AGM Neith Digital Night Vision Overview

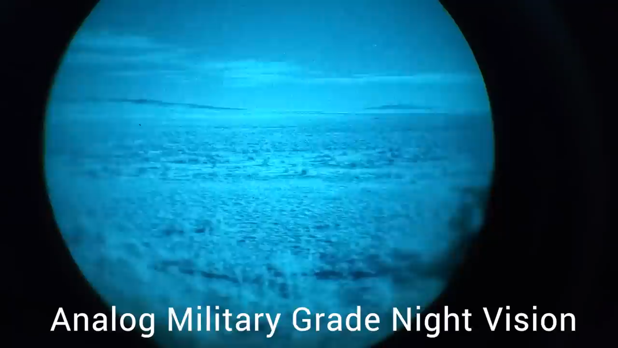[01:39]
But you can also see light in the infrared spectrum that you cannot see with your naked eye and thermal can't pick up any of that.
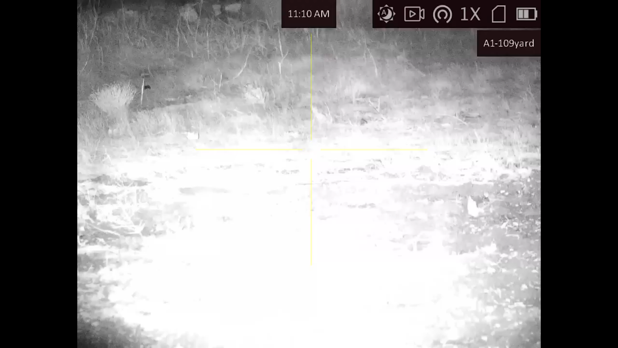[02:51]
so that the sensor can pick up the information and then relay that information on the screen for you.
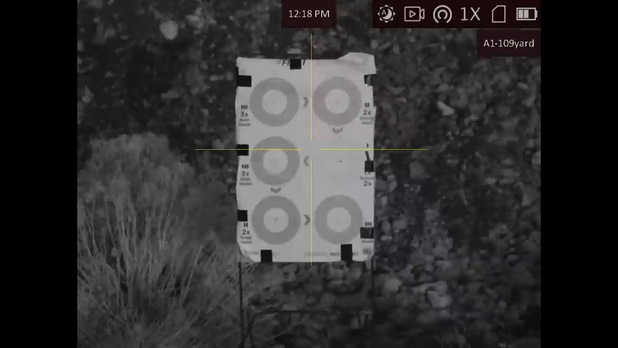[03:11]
And then it will either automatically switch to black and white when the light becomes low enough. Or with the press of a button, you can toggle it and switch it to night mode.
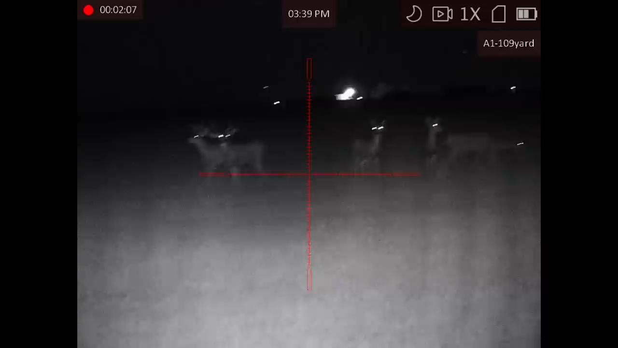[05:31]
You'll be able to pick up eye shine on various animals much further with even just the small infrared light right here. Now you still have the focus knob up front just like a thermoscope.
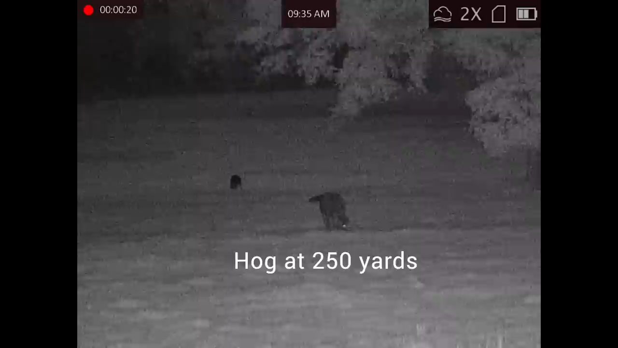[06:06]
However, if you go out at night and you're far away from the city lights and you're out in the middle of
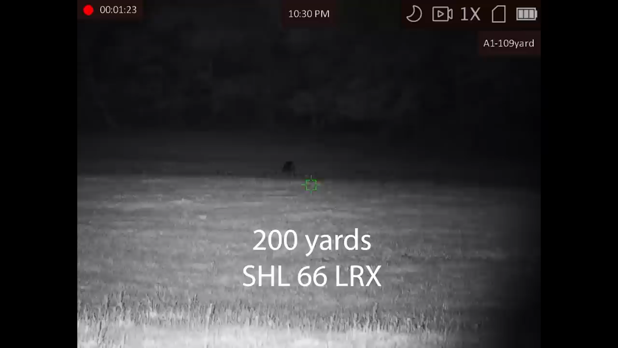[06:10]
nowhere and it's dark and it's just starlight or cloud cover and there's no moon at all, you're going to definitely need the infrared illuminator.
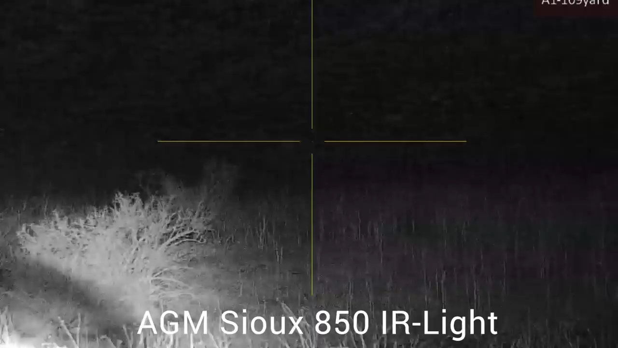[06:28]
But there's plenty of other IR illuminators out there as well that will give you much more throw and distance. Now the sensors are improving and with any digital night vision device,
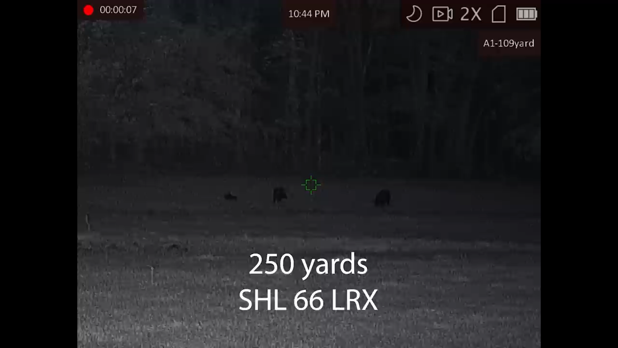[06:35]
it's just going to keep getting better as time goes on. As it stands right now though, you're kind of limited to using infrared light.
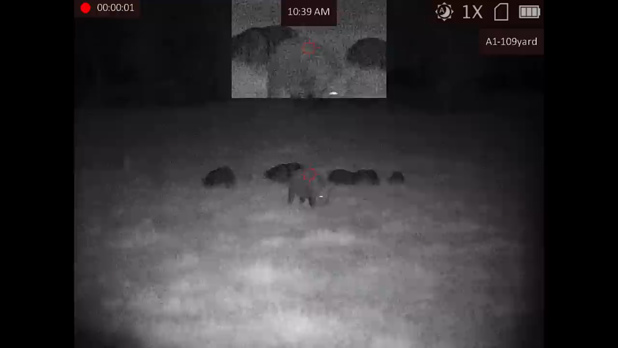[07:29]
If you tap the button, you get your picture in a picture display at the top, just like many of you are familiar with using with thermal optics. If you tap the button right here in the middle of the dial, that will begin your recording.